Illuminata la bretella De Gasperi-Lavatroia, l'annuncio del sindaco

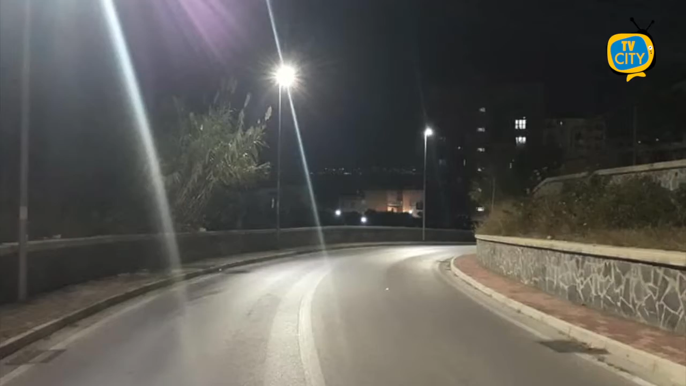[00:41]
Era quella una strada dove non c'era luce,
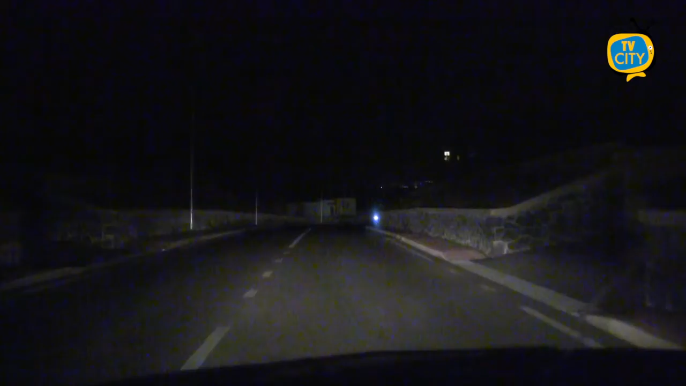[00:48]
dai tempi dei lavori che furono fatti alla ferrovia di Stato non è mai stata data l'illuminazione, da ieri sera c'è illuminazione, quindi c'è luce e vita in quella zona. Un intervento necessario anche per evitare gli sversamenti abusivi nella zona.
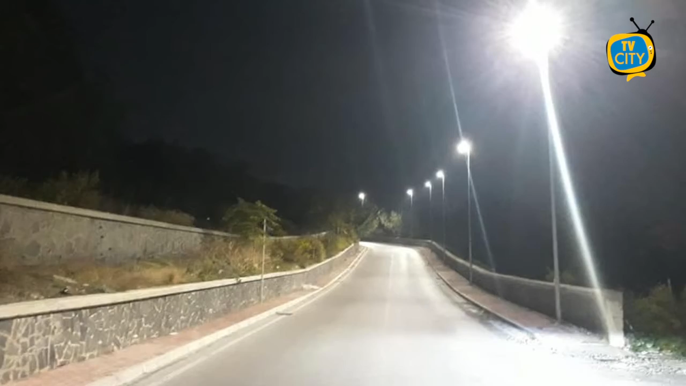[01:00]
Io ringrazio i tecnici del comune, ringrazio tutti i cittadini di quella zona che da tempo mi avevano chiesto,